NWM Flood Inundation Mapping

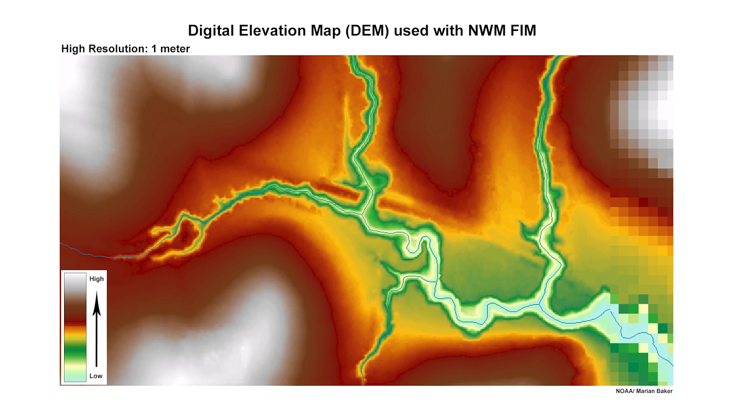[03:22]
LIDAR or other high resolution elevation models that may exist. It is possible that NWM FEM may not resolve the extent of inundation or structures such as local levees or culverts,